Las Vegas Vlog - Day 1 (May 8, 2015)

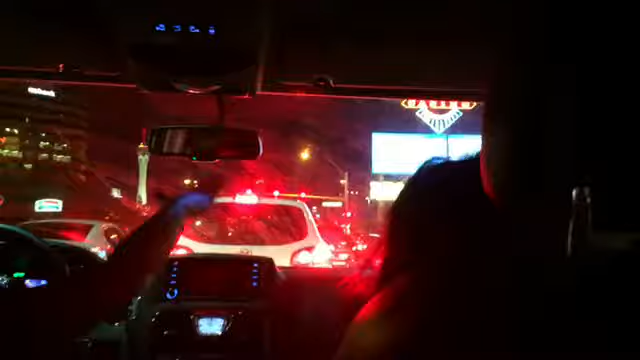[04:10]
There's the Ferris wheel over there. There's more. No, I already took a picture, Mom. So we already came back from the Chinese restaurant, and there's that little they have a fair thing.